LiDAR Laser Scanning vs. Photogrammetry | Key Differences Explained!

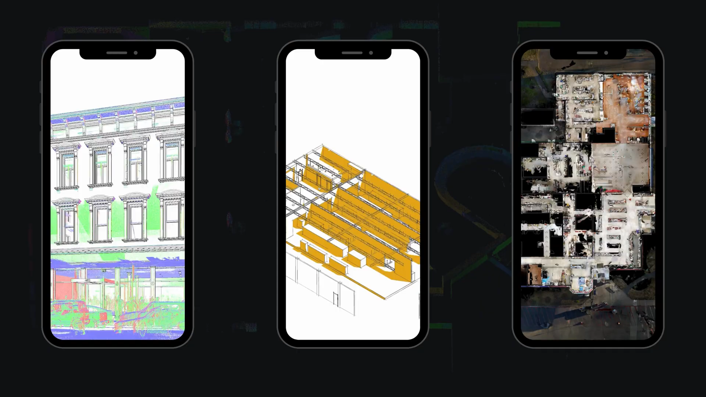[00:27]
LIDAR stands for Light Detection and Ranging, a technology that uses laser beams to measure distances and create highly accurate
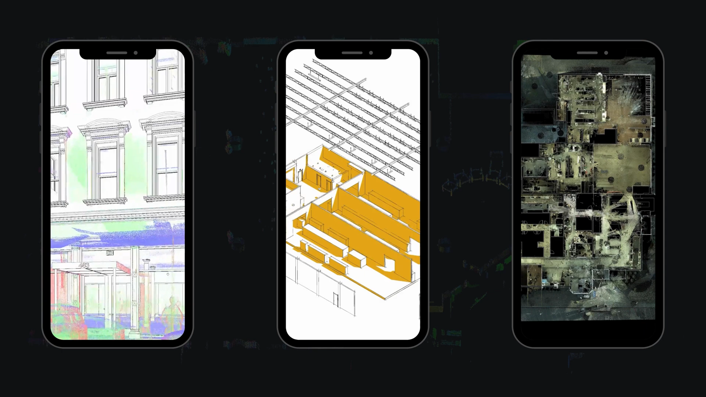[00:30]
3D representations of objects or environments.
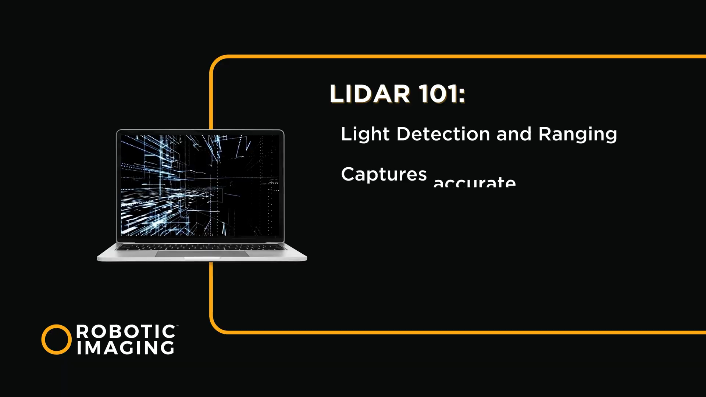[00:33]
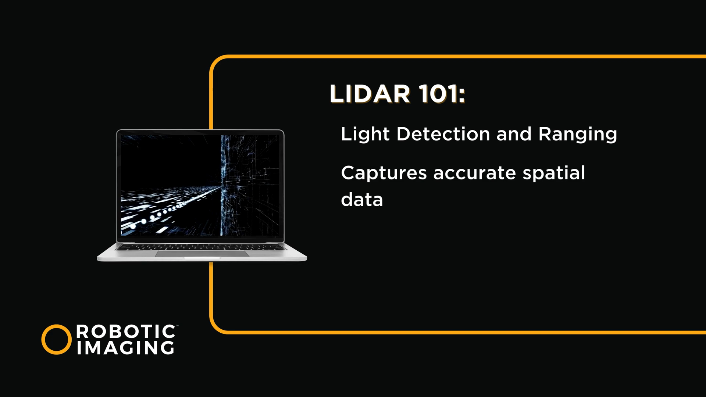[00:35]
LIDAR scanners emit laser pulses and capture the reflected light, allowing for precise measurements and point cloud generation. What is photogrammetry?